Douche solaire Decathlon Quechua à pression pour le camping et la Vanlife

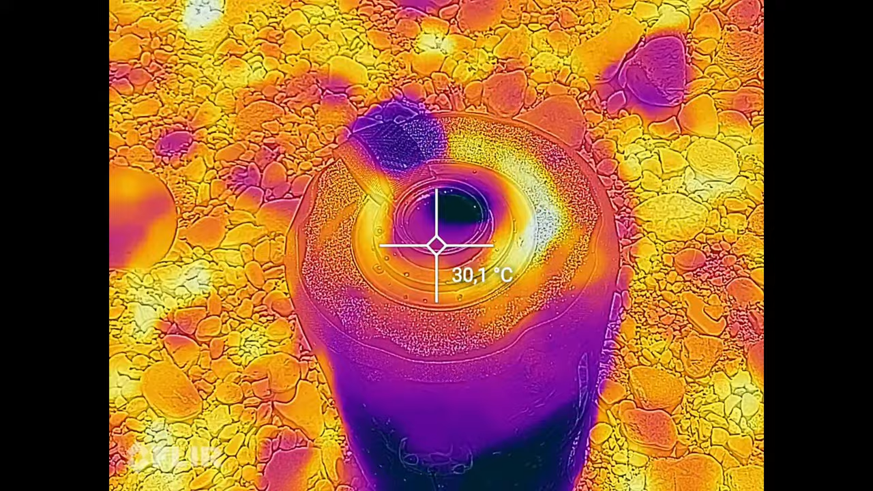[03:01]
On screen: spot 30.1°C
avec l'eau qui au départ avait une température inférieure à 18 degrés.
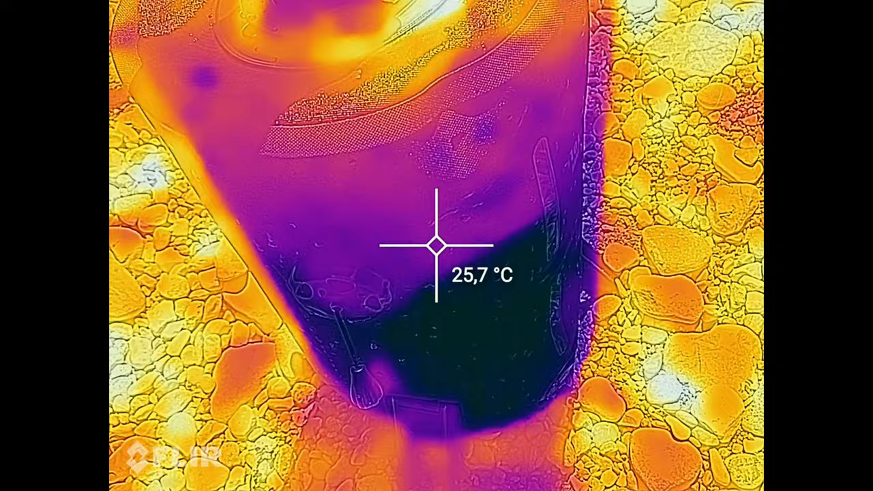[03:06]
On screen: spot 25.7°C
Au bout de 2 heures, la température dépasse déjà 25 degrés.
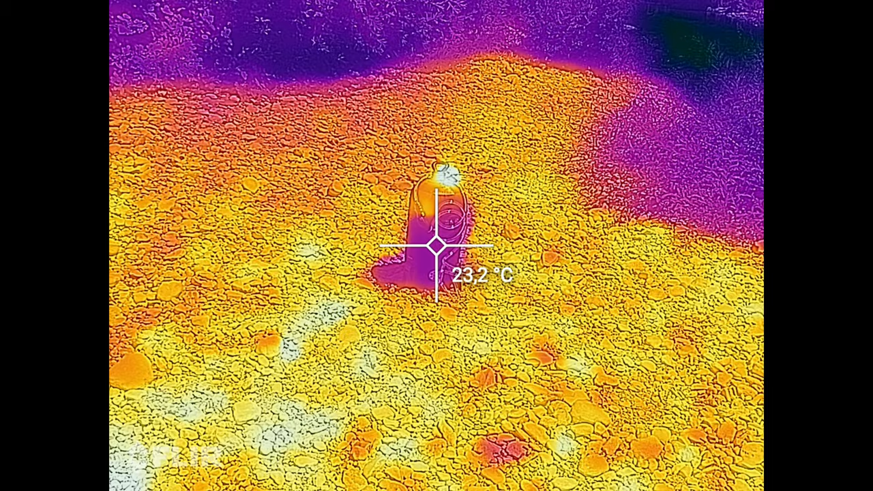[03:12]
On screen: spot 23.2°C
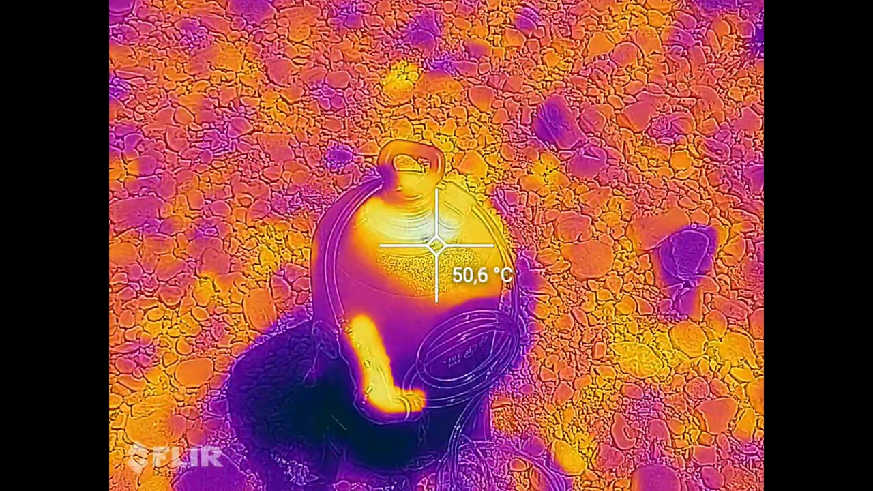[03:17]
On screen: spot 50.6°C
Au bout de 4 heures d'exposition, la température dépasse déjà 30 degrés.
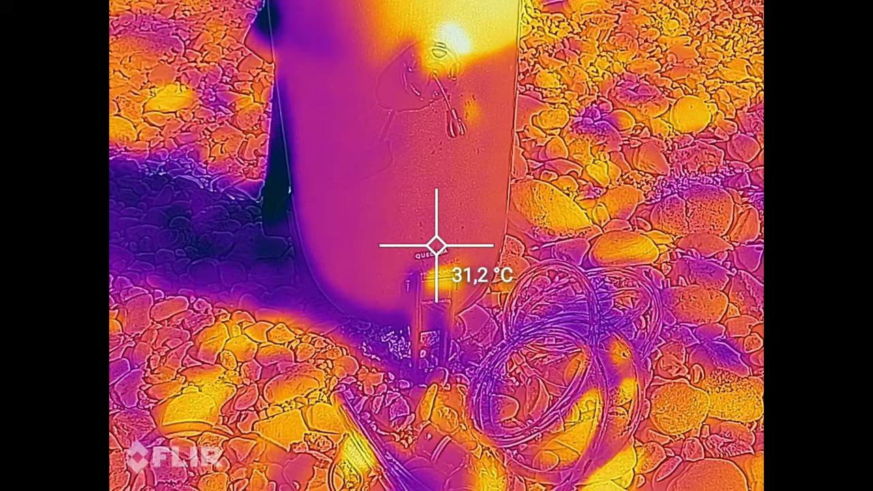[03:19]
On screen: spot 31.2°C
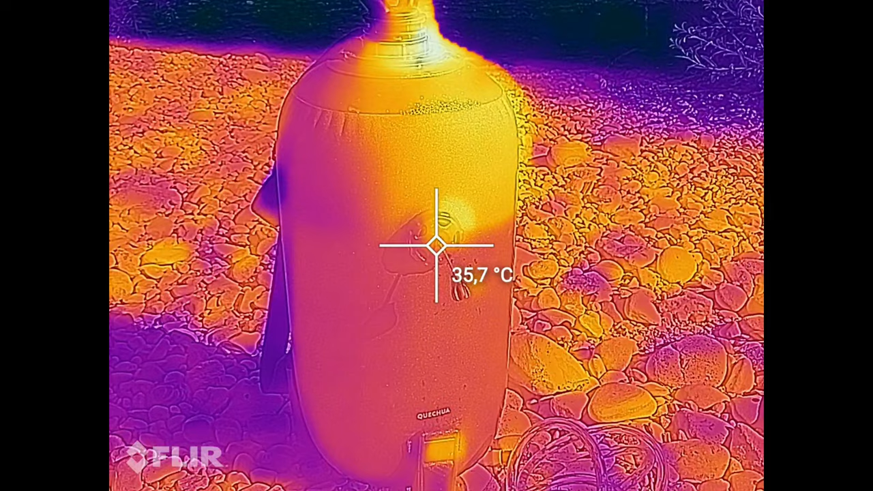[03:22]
On screen: spot 35.7°C
Et au bout de 6 heures, la température dépasse les 36 degrés.
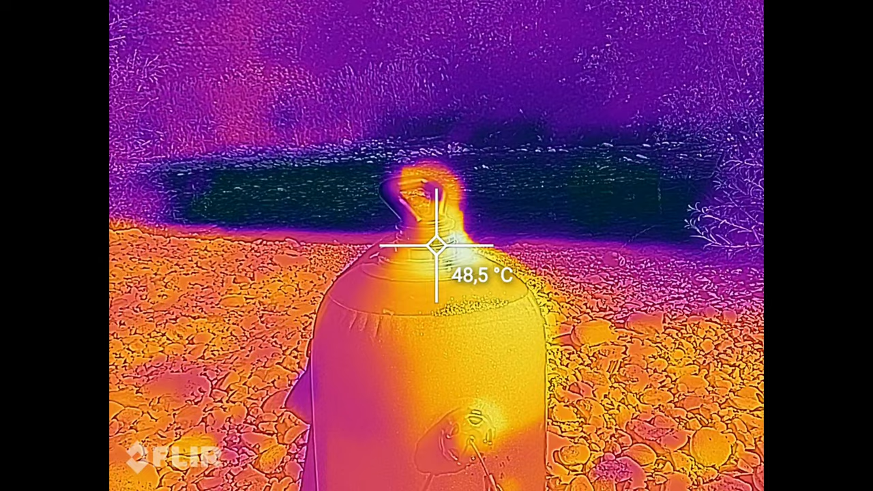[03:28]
On screen: spot 48.5°C
Et cela par une journée ensoleillée avec une température extérieure de 26 degrés avec un vent très léger.